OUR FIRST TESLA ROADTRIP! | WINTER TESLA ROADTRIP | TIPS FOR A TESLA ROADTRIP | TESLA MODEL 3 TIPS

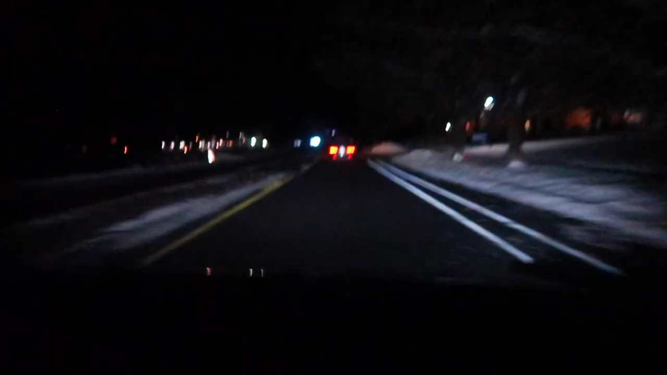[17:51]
Okay, you guys. This may seem like a silly thing, but my entire life, this road, we're home. We're within a minute of being at my dad's house. But my entire life, there has never been lines on this road. A single line. Never been lines on this road. And we won't be able to see it in the dark,
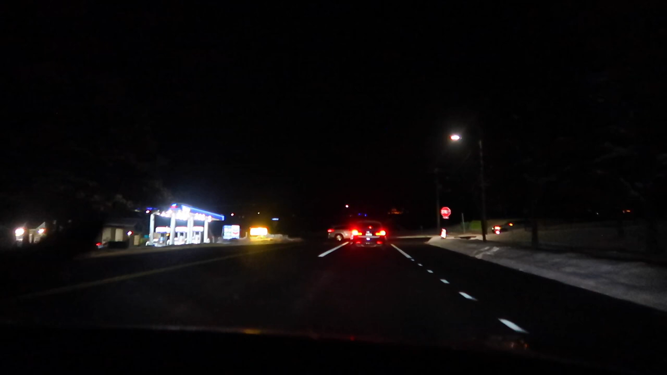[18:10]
but this corner that's all kind of black, right beyond this stop sign here, has always been a dirt pit.
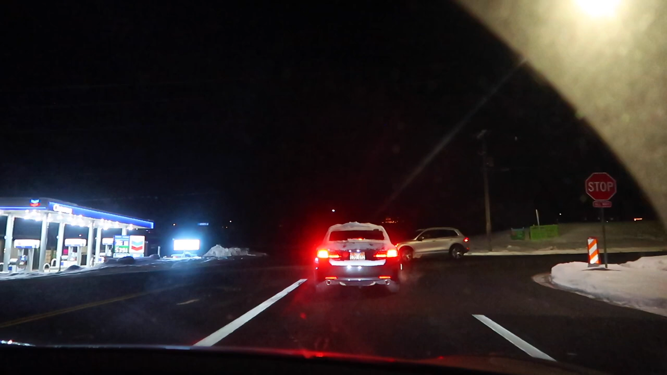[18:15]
And it finally has a whole housing unit set up going in.
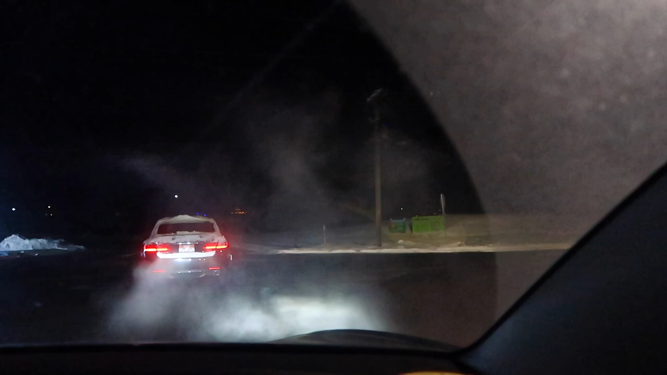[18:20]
And it is so going to be weird to see it all. You can see that little sign right there.
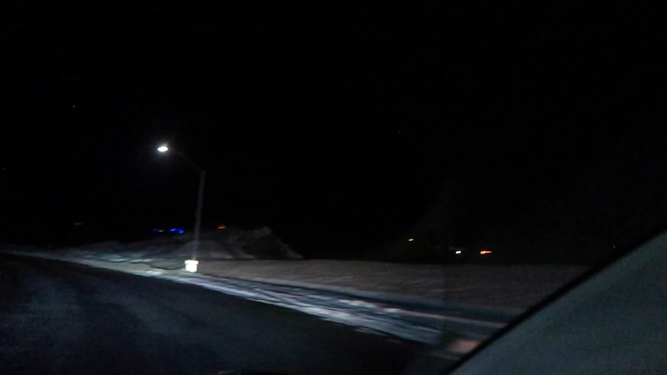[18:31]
I have never have had this whole block of land filled up with houses. Even these houses right here are new in the past like five years or so. It used to be just nothing until these houses up here on the hill. So we'll just show you a few little Christmas lights and then we're going to be there. All right. What time is it?